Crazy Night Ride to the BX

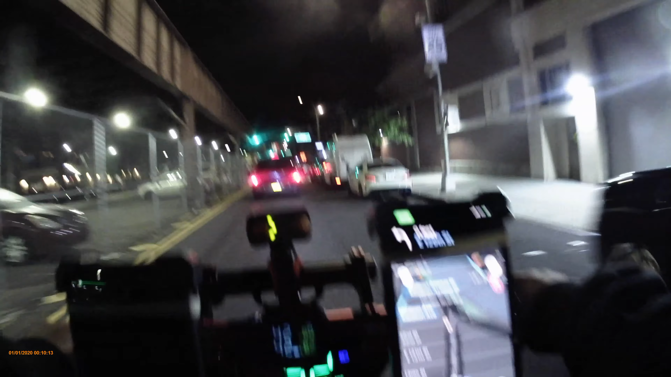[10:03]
Why am I going on the fucking FDR?
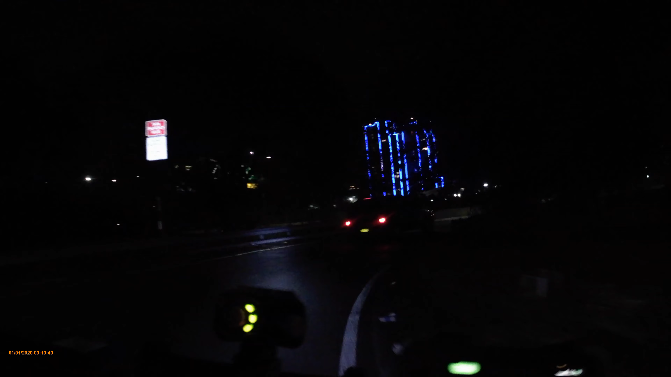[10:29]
Fuck me. I gotta get out of here.
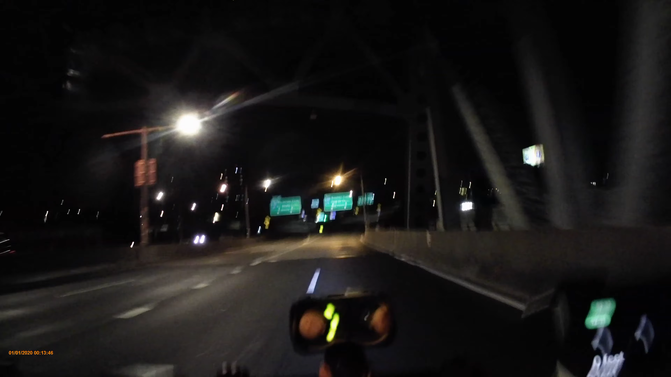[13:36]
gonna get off here. I had 138th Street.
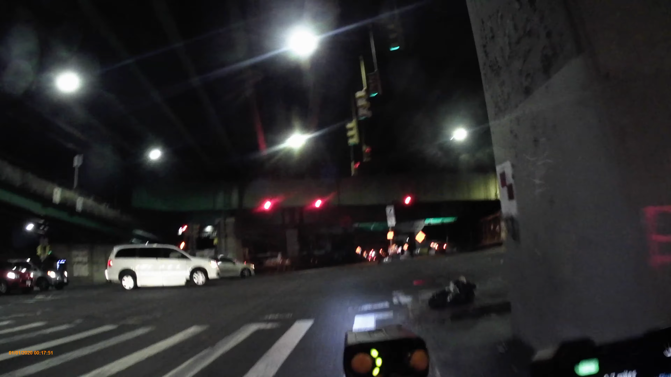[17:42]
I just passed the popo. I think I'm gonna go.
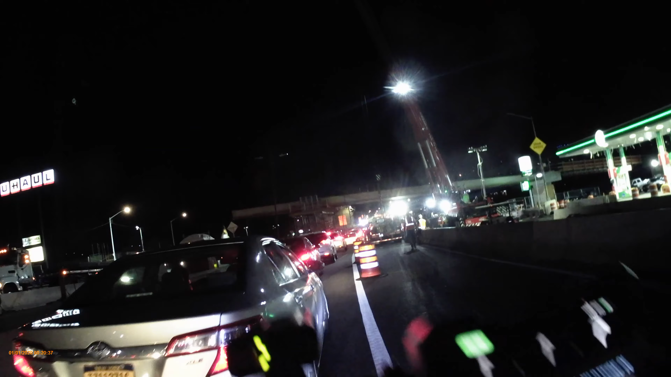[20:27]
This is fucking retarded here, yo. I'm glad I don't gotta go this way much.